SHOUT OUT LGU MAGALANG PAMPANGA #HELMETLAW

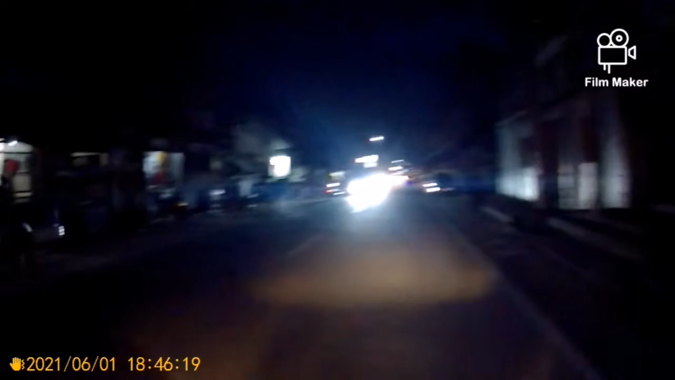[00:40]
Dalawa. Tatlo. Apat. Yan o, apat. Lima. Oh, panglima to. Hindi talaga uso dito, mga kapatid, sa ano?
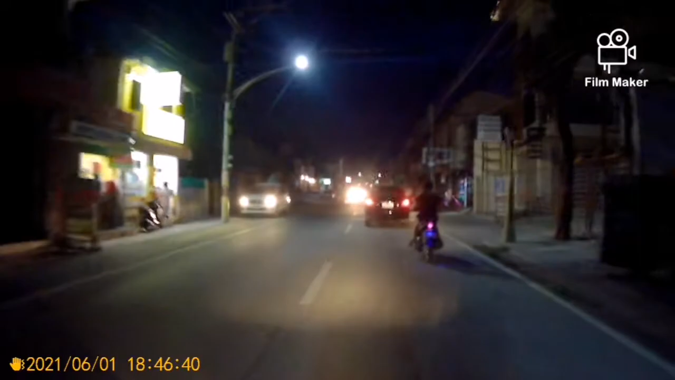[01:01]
Saan pa tayo? Magalang, Pampanga.
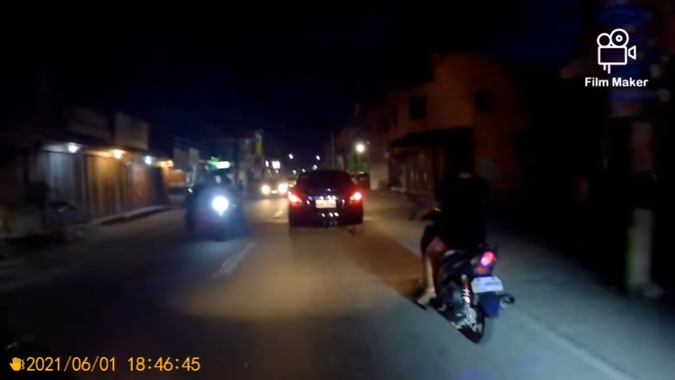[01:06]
Ay, si ate, oh. Ito, pangani. Sige, overtake pa. Ah, kamuti kayo. Dapat sa inyo, nilalaga. Ah, ito, anim, pito, walo. Oh, tignan mo, walo, siyam. Oh, parang ano, kapalit eh. Kami lang yung naka-helmet dito, eh. Oh. Shout out na lang sa LGU ng ano, Magalang Pampanga.
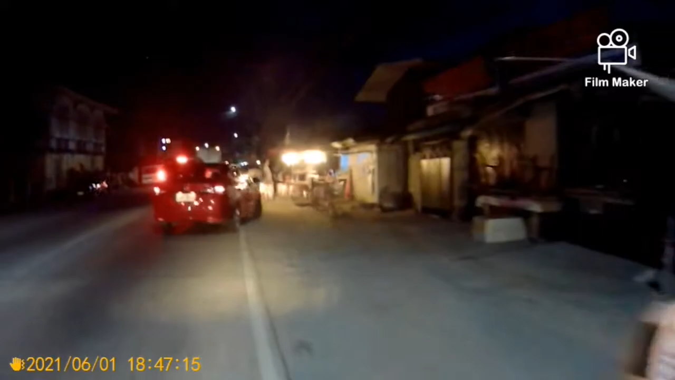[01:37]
Pwede nyo naman ipatupad yung batas para
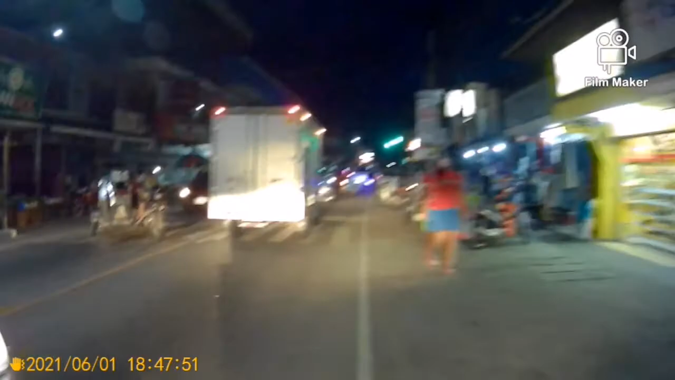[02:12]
Mas uhulihin pa yata dito yung naka-face mask eh. Yung hindi ka naka-face mask, kaya kahit kesa hindi ka nakasuot ng helmet.
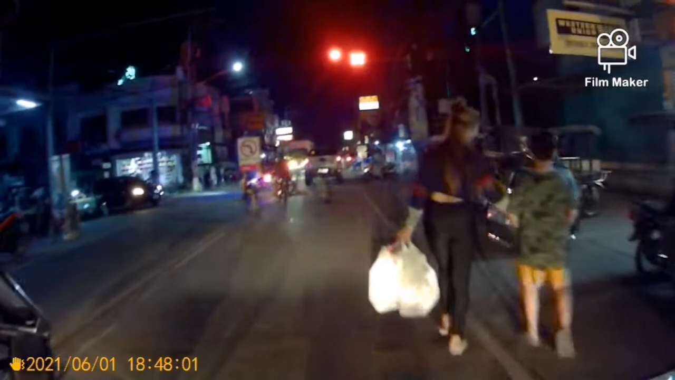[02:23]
Ayan o, ayan o. Oh. Ay, naka-stop ba? Ay, sorry, hindi ko napansin.
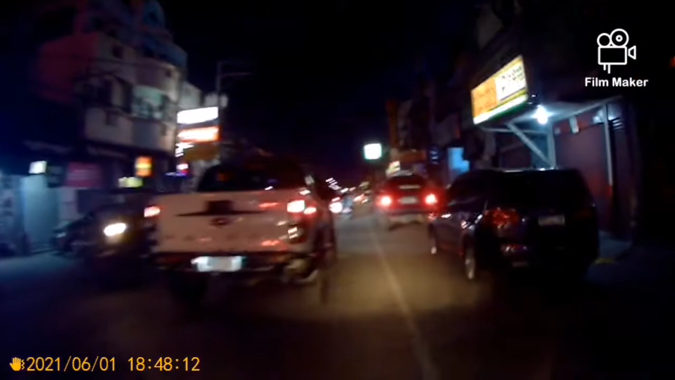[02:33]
Buti, walang huli. Ayan mga kapatid, oh, folk. Ayan yan, walang helmet talaga. Ayan, may isang couple.
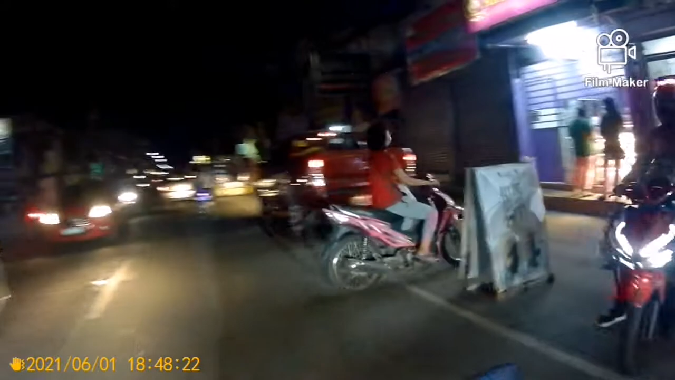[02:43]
Yung driver, may helmet. Yung back ride, wala. Ayan o, walang helmet. Ah, ito na naman o, walang helmet. Ayan o, walang helmet, walang helmet. Walang helmet.
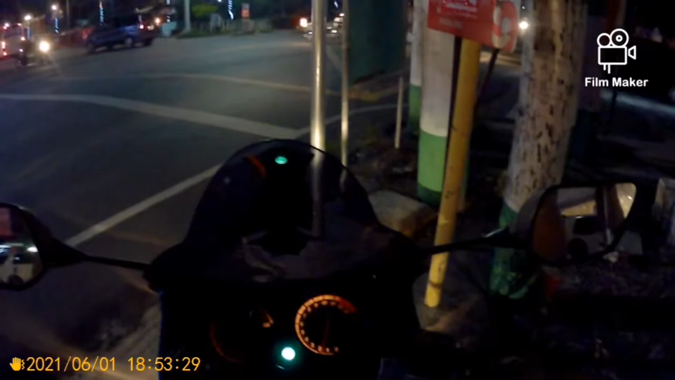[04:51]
Ate, oh, walang helmet. Ayan, walang helmet. O, ano pa? Ito, walang helmet. Ano tawag sa kanila, mga kapatid? Terminator. Kasi yung buto nila, mga kapatid, mga bakal.